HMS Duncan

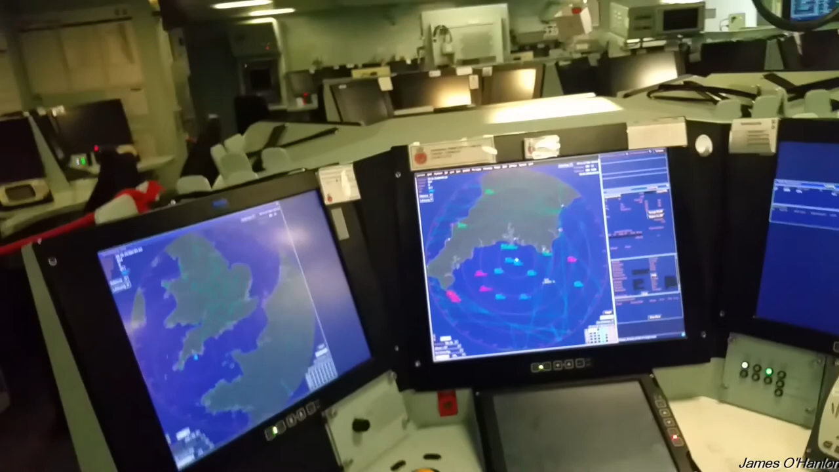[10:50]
So when the Queen Elizabeth comes out, it'll be this, and then there'll be type 23 frigate as well.
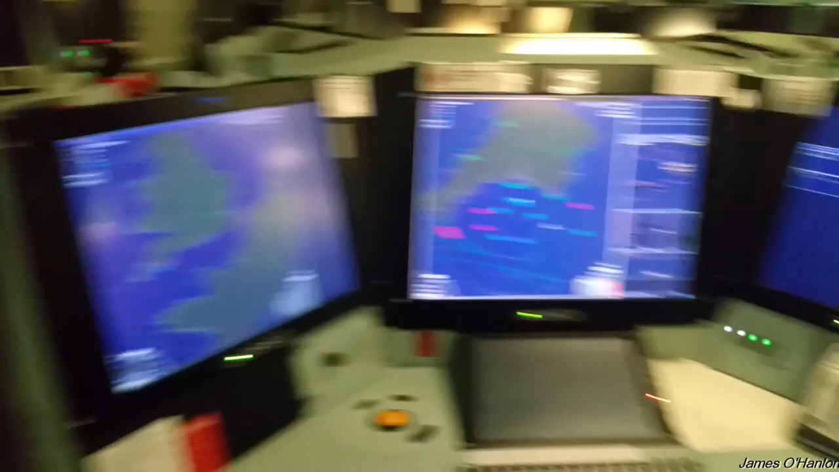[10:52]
And that'll be Andy submarine, that ship. We'll do the air warfare.